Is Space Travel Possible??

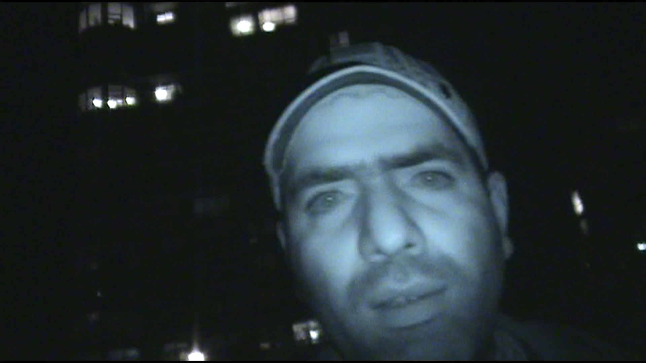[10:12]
Look at me. So I'm using my super old camera I have to try to record the International Space Station for you. This is the only camera I have that has some decent zoom and hopefully it can capture something.